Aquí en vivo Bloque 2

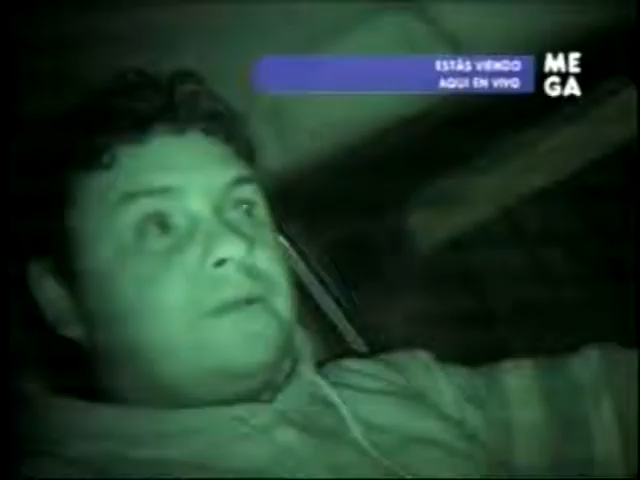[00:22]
Describo esta situación que estoy haciendo como parte de lo que la justicia tendría que estar haciendo.
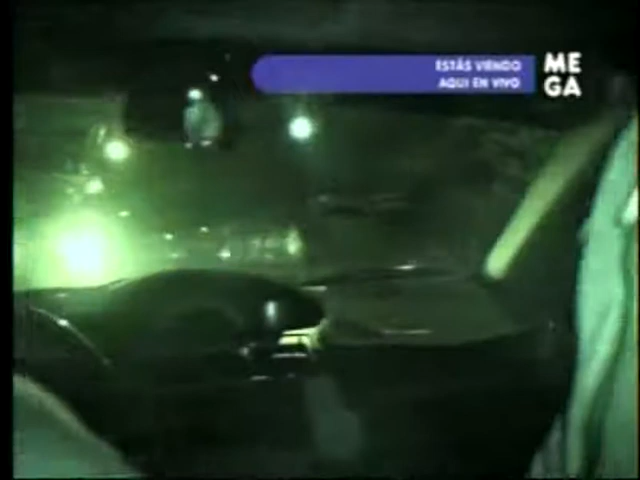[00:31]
Cada noche que puede, Sebastián vigila la casa de Christopher Villarroel, el supuesto violador de su sobrino.